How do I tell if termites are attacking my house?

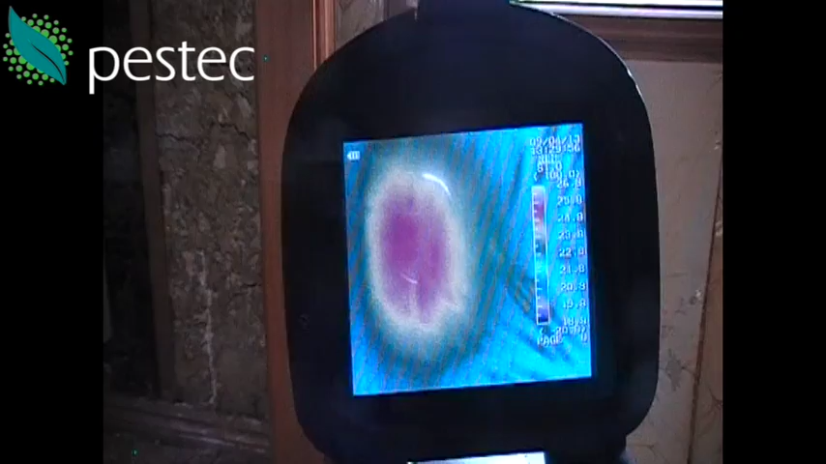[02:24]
When pointing the thermal camera at that wall, there's a dark red spot surrounded by yellow, that is a full termite colony.
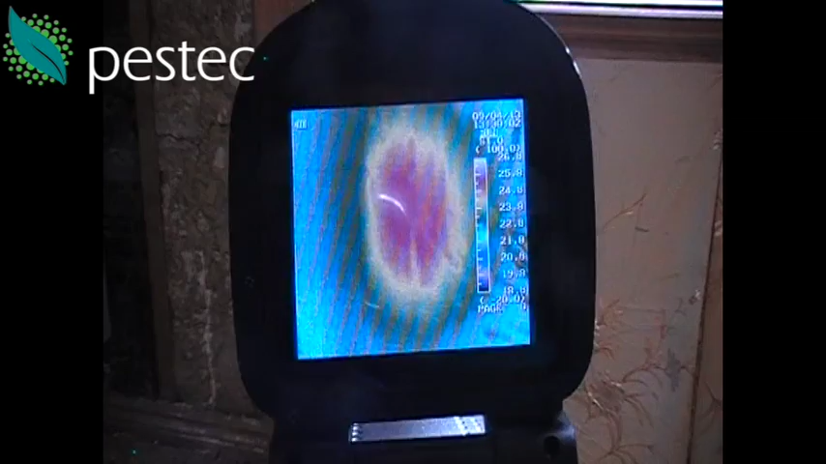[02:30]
It's not visible to the naked eye behind the gyprock.
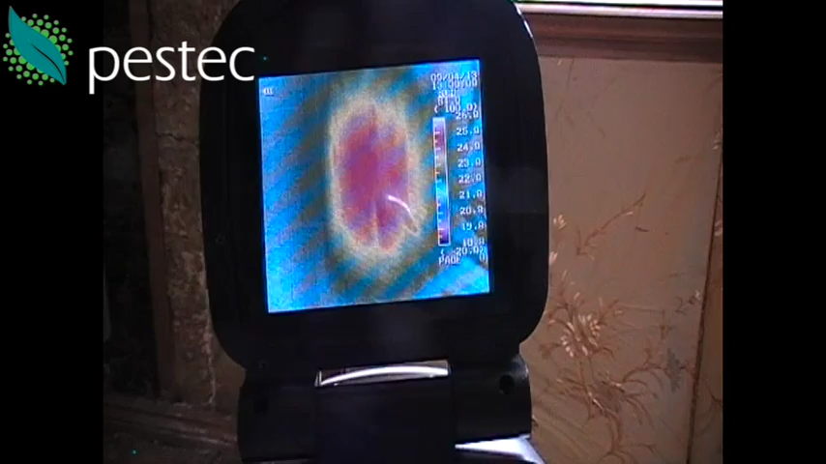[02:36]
So, it's just an example of the fact that they're not always present where you can actually see them.